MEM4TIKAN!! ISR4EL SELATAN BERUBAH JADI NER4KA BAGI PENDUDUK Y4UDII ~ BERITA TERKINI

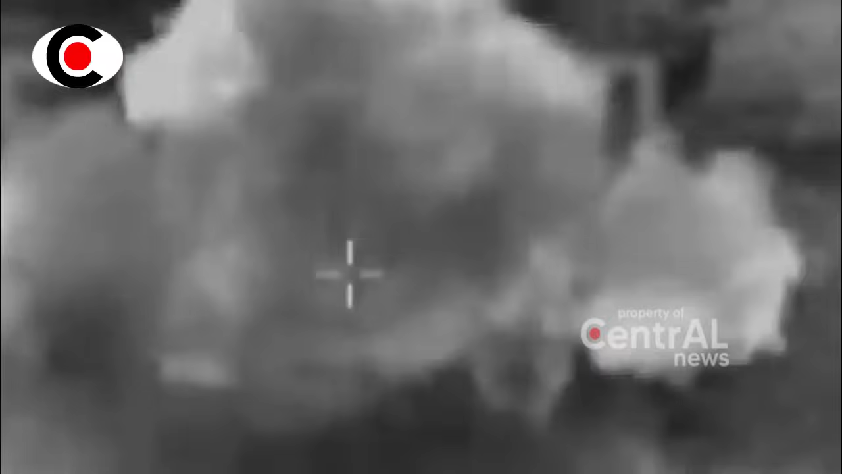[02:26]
Di sisi lain, pejuang perlawanan Islam menargetkan tenda pasukan khusus tentara musuh Israel di selatan posisi Duhairah dengan peluru kendali.